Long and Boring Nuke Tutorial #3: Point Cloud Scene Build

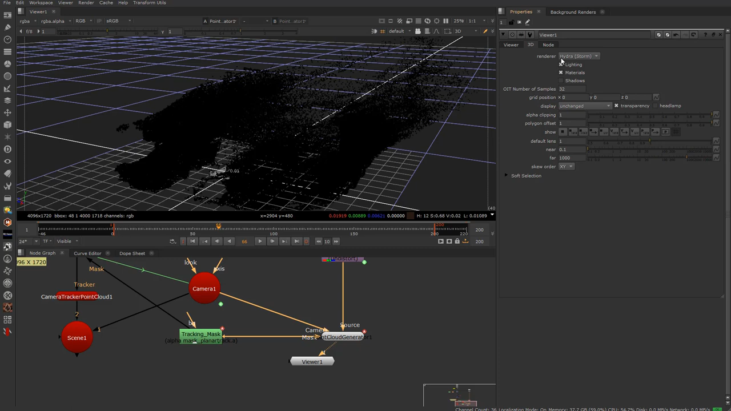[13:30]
or you can set it to nuke i prefer to nuke the old-fashioned style so you can see all of these insane points and if we go to our cloud generator
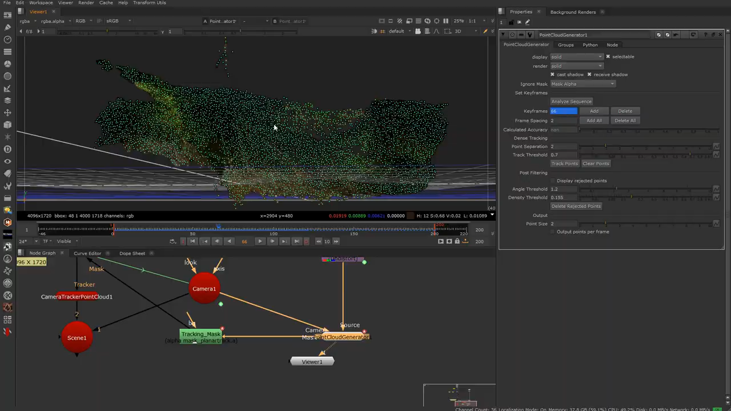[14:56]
see we have almost like it's getting kind of crazy here like we got a mesh back here and we have a mesh here and then the angle at which these would actually interpolate if it figures it out
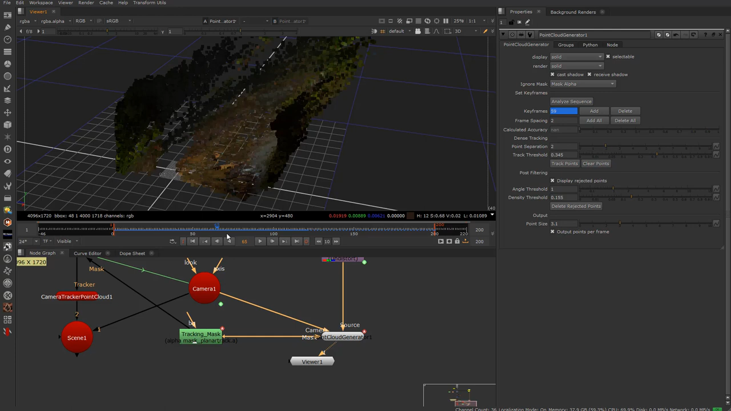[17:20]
going on here and we'll see how that goes so you can go ahead and like turn that off now we're going to group things this is the tricky part because we want to be able to grab uh stuff that we know is like basically
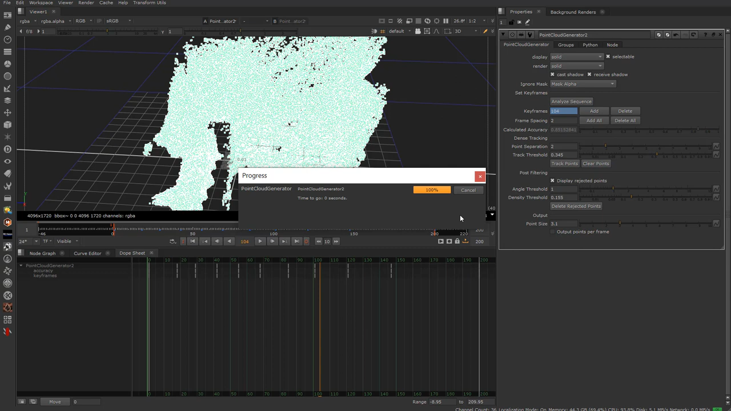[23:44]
a 3d package and sort of like merge them together with some fancy modeling tips if you wish but you can see here this is not taking 20 minutes as we sort of do this it's like boom right so let's go ahead and kind of take a look at what we got very similar to what we had before and then once again we can come in here with our point separation and let's see here as i'll say display turn that on we can start playing around with this here
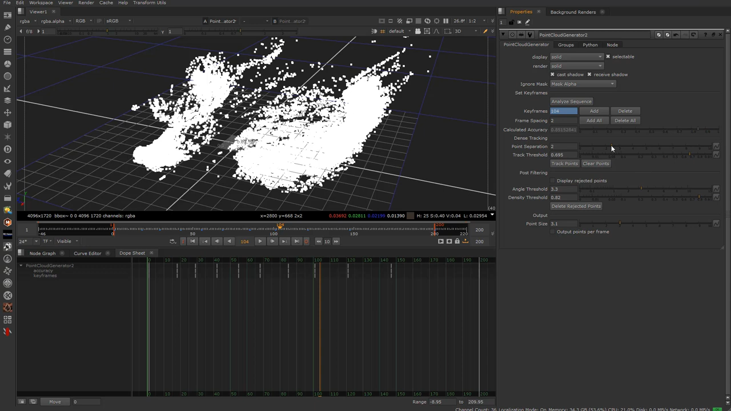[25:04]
in fact let's go ahead and bring the track threshold up that'll give us a higher accuracy and the point separation let's put that up to four and we'll go ahead and say track points
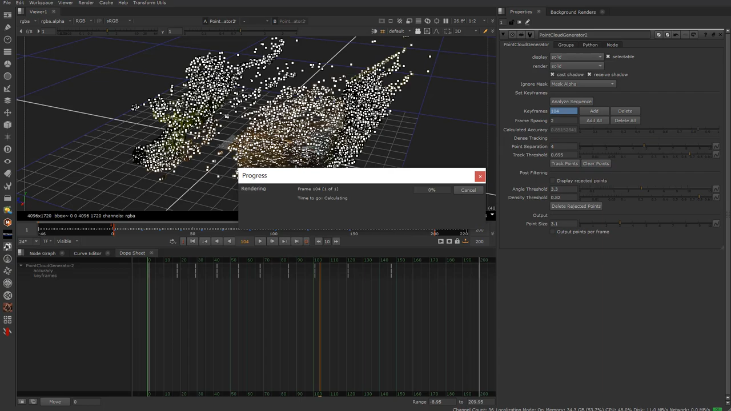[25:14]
all right so let's go ahead and take a look we got again we have very
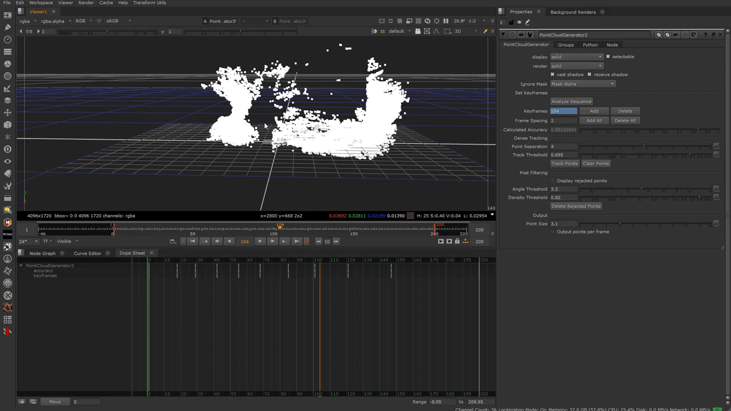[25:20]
little uh really to grab a hold of here and what i'm thinking i'm gonna do this time is see what happens if i grab this mesh over here but try to avoid these guys right here so again i can come in here and you can also if you want you can grab points like this you can right click on them as i just did and you can actually
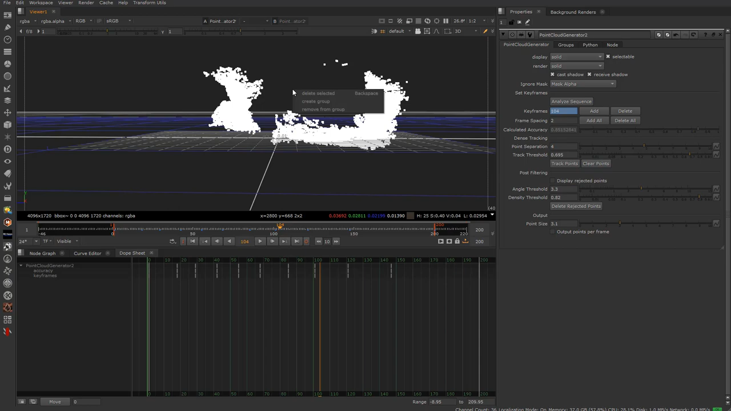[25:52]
there we go and again you can grab everything and you can right click and say